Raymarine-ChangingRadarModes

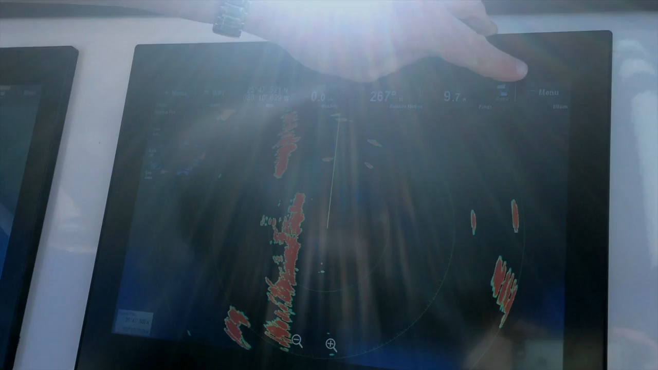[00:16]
To change modes on the radar is really easy, you just go into the menu, and right here you've got your mode control.
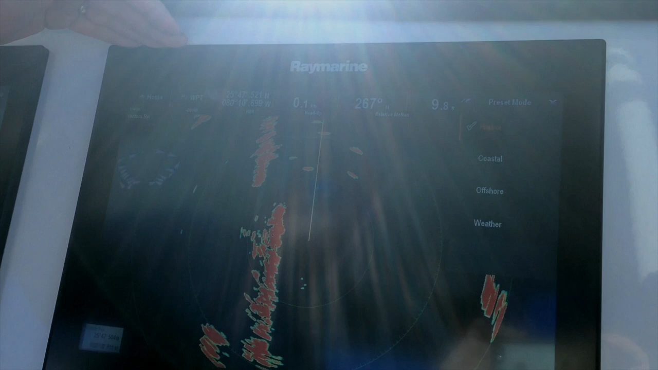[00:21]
So right now we're in harbor mode, you can see we're in Miami, and there's a lot of high-rise buildings, a lot of nav-aids real close to us, a lot of enhanced radar targets.
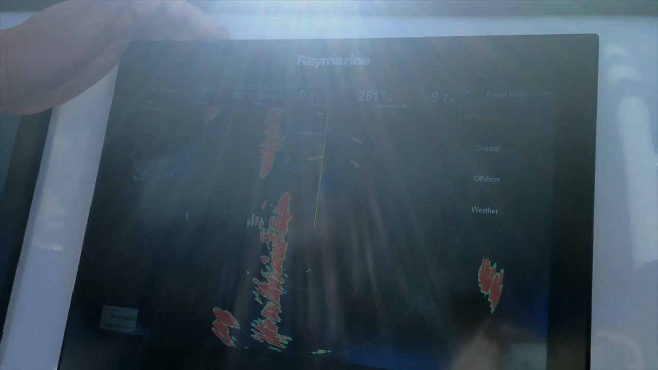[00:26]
So what harbor mode does is it actually turns the gain down on the system, so it doesn't blow out the radar.
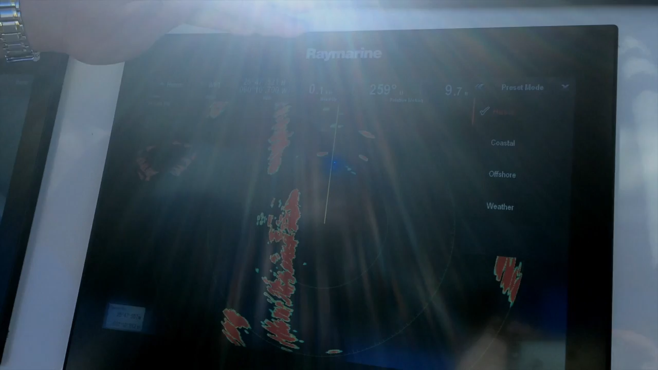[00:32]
It gives you a nice, clean, crisp picture when you're close to a lot of other contacts.
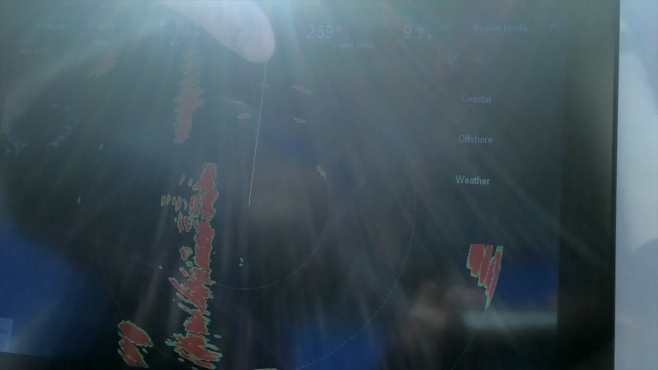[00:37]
When you're heading out to go fishing, you've got coastal mode. Coastal mode is great when you're just off the beach,
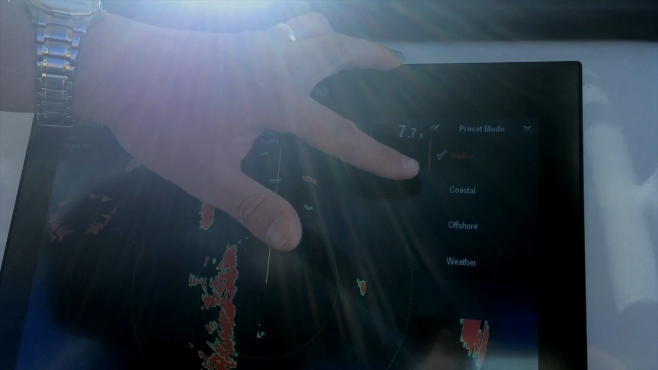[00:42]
so it starts to bring back the sensitivity of the system that was turned down in harbor mode.
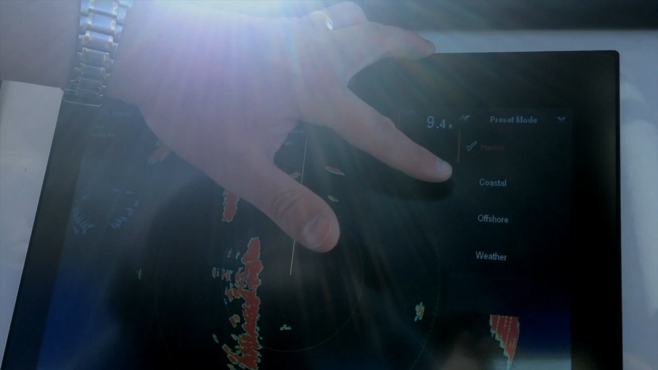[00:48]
It also starts to bring in sea clutter control, so you don't get false echoes from wave tops in the display.
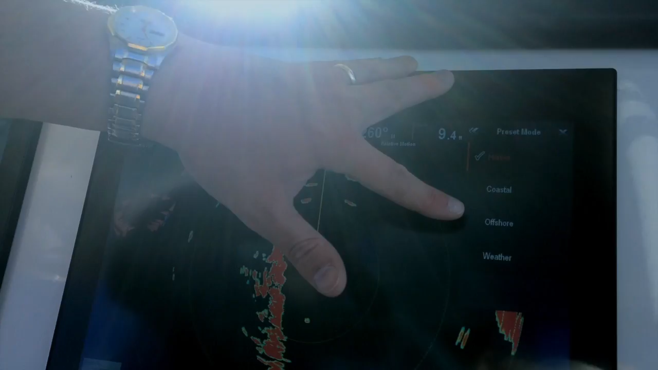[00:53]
When you get out of sight of land, you can switch into offshore mode.